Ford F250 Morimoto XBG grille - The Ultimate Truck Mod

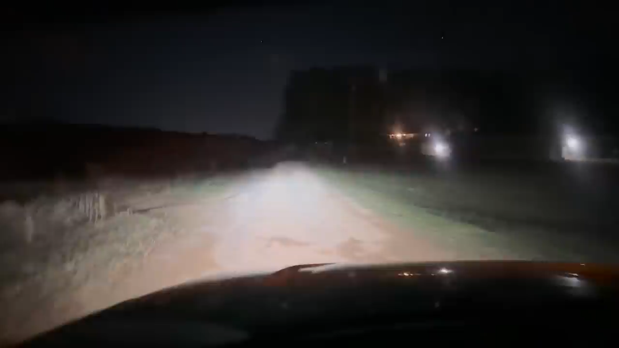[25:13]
um i'm gonna turn the headlights off so you can see how bright these things are so the headlights are about to be off takes this a little bit more i'm gonna turn off now the headlights are off i'm literally driving with the running lights i mean i when i tell you these suckers are bright let me turn my cab lights on because i remember when i showed you earlier how you turn the uh parking lights on they get a little dimmer okay that's that's with the uh the cab lights on